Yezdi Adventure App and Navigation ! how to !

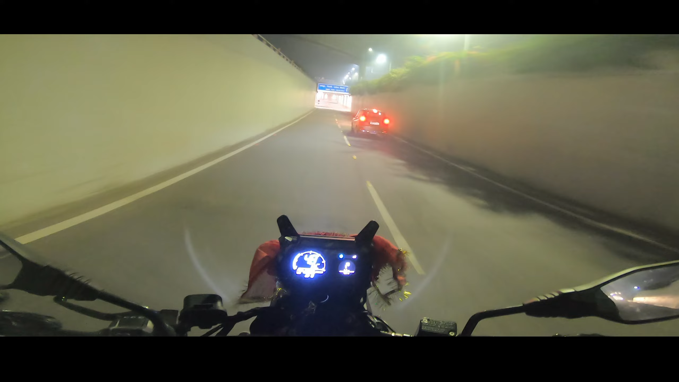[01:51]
आई एम नॉट श्योर अबाउट कॉल्स बिकॉज जिस फ़ोन से मैंने पेयर किया है दैट हैज़ अ सिम बट इट इज़ नॉट वॉइस एनेबल्ड. बट आई विल ट्राई. एंड देन अदर फोन आई हैव इज़ अ आईफोन.